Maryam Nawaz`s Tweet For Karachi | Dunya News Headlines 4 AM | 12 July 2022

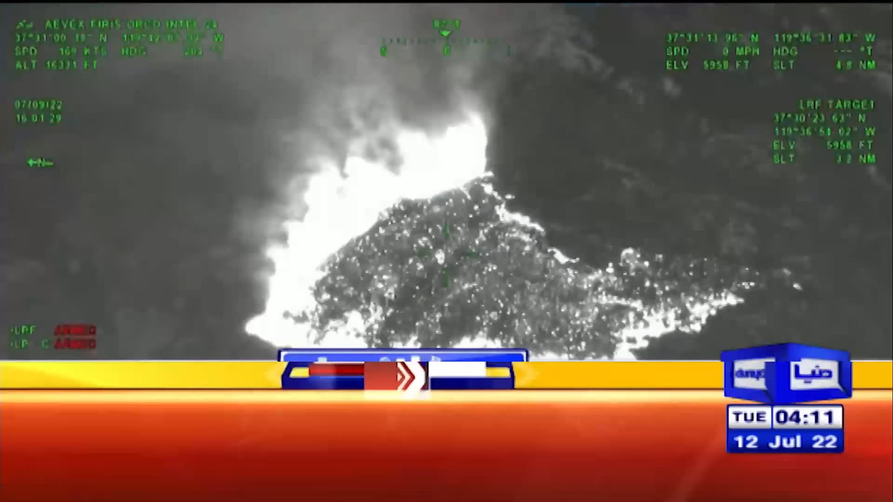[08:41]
کیلیفورنیا کے نیشنل پارک میں آگ لگنے سے قدیم جیڑ کے درخت لپیٹ میں آگے دوہزار اکڑ سے زیادہ رقبے تک پھیلنے والی آگ پر کابو پانے کی کوششیں جاری